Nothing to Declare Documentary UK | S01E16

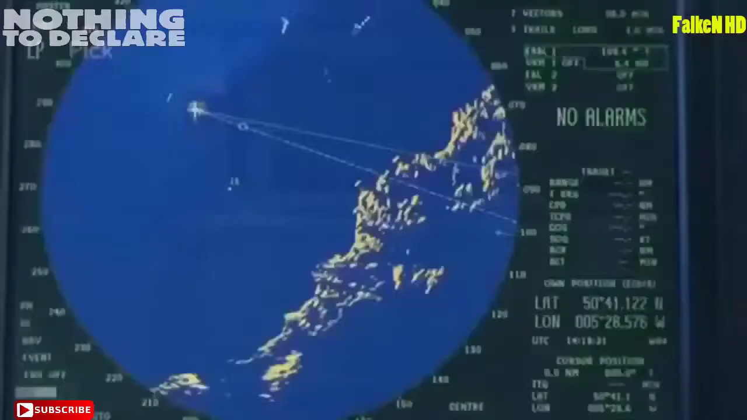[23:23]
them and within a 12 mile limit we'll board them and see what they're up to
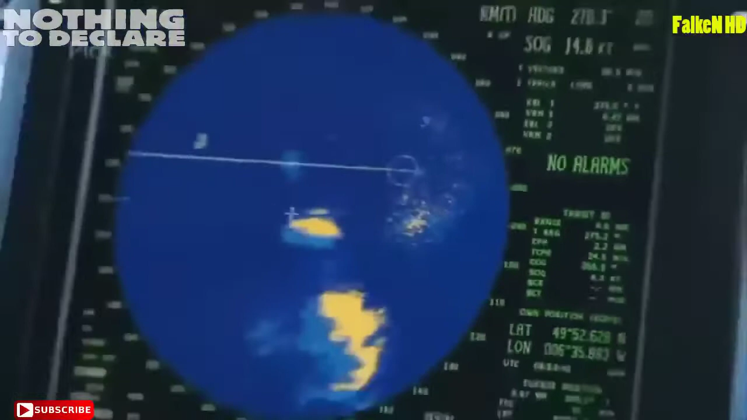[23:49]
tells us there's a target there and that allows us to watch his course of speed see where he's going which direction he's going for a start
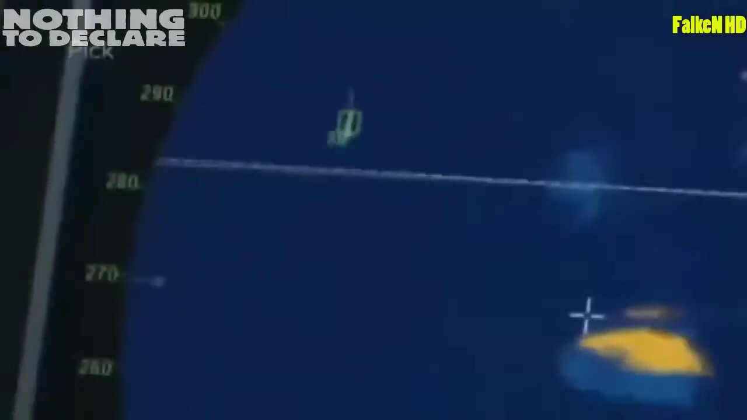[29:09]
this is the target here this champion